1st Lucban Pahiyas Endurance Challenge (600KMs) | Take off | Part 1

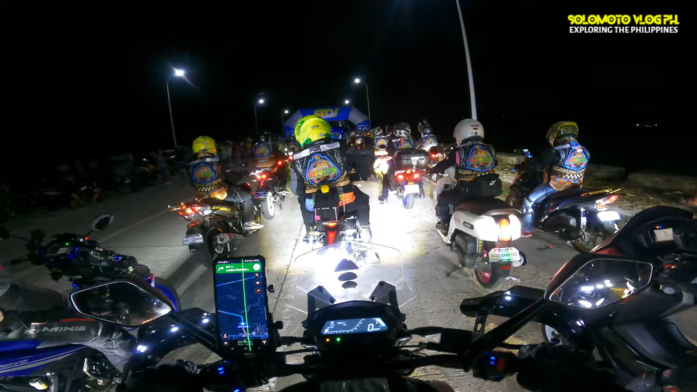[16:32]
Malapit na mag-take off. Few minutes na lang. Ay, 4 minutes ba yun?
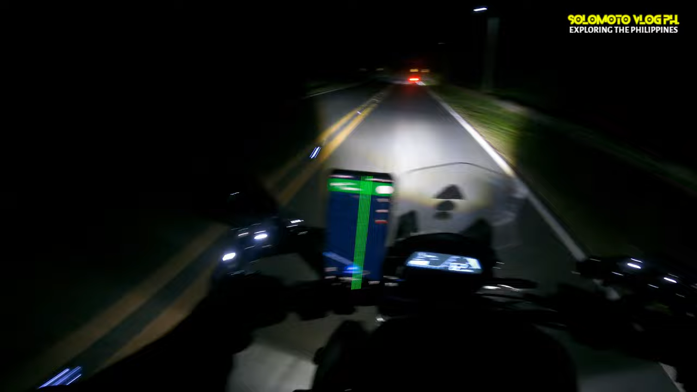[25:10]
Ang daan dito sa gabi, oh. May ilaw. May ilaw sa gitna yung ano, guide. May body ako.